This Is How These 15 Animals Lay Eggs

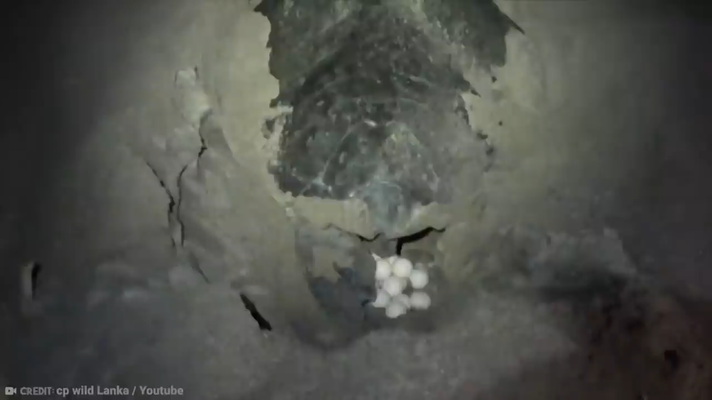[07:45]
When the sea turtle has decided, on her chosen nesting beach, she begins the difficult birth process.